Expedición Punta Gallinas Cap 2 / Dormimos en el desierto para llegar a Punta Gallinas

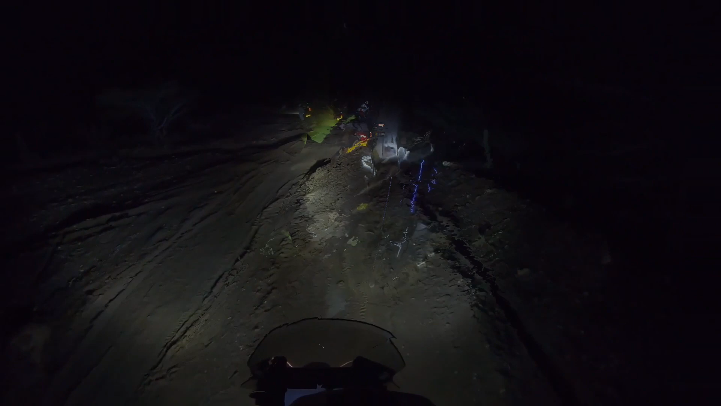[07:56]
La ruta continuaba atravesando estas piscinas de barro a las que ya veníamos acostumbrados durante todo el